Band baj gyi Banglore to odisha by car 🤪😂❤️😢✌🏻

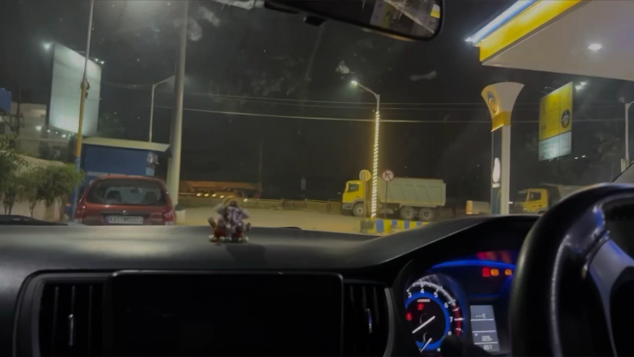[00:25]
पहले तो पेट्रोल वगैरह पकवा लो, क्या बोला डलवा है बोलते हैं। पेट्रोल डलवा ली।